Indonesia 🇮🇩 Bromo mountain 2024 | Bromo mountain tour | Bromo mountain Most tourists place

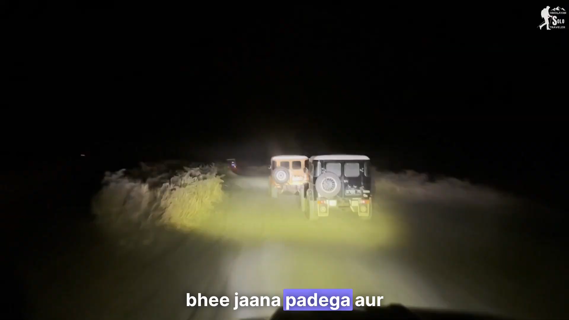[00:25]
पड़ेगा और ऑफ रोडिंग से भी जाना पड़ेगा और
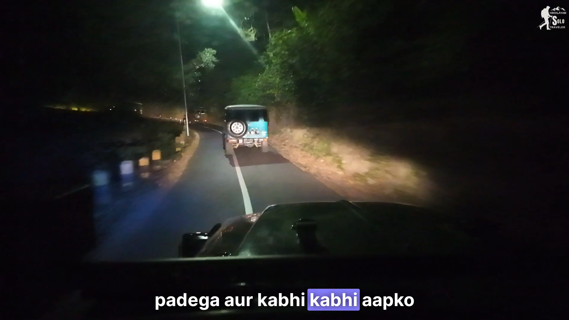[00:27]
कभी-कभी आपको जंगलों की बीच से भी जाना पड़ता है और
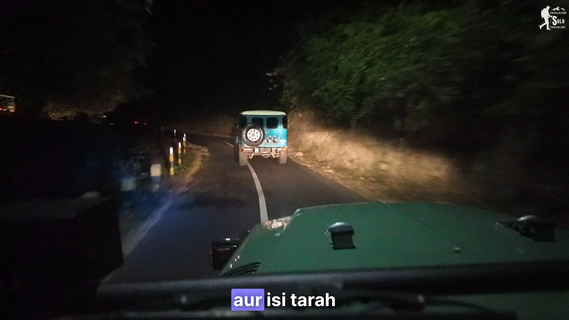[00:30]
इसी तरह दो और धाई गंड़ा चलने के बाद आप पहुंझाते हैं अपने मंजिल के और और वहाँ से आगे आपको जाना पड़ता है पैदल